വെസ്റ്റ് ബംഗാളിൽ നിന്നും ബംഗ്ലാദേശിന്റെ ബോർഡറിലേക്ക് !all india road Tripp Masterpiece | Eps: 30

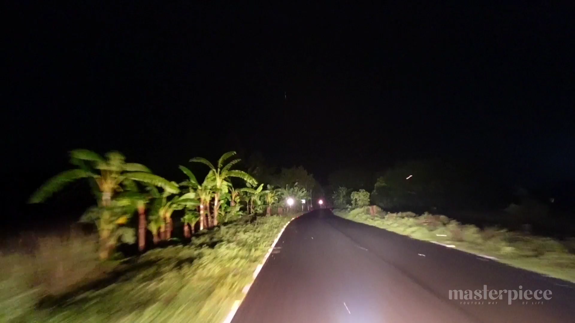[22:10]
രാത്രിയിലെ യാത്രയില് ഇങ്ങനത്തെ ആൾക്കാർ റോട്ടിൽ നിൽക്കണ പേടിയാണ്. ഇവിടെ 20 സ്പീഡ് പറഞ്ഞത് പതുക്കെ പോയിക്കോ. അപ്പോ 40 പോണുള്ളൂ. അങ്ങനെ കഴിച്ച് നമ്മൾ ആ വീട്ടിൽ എത്തി.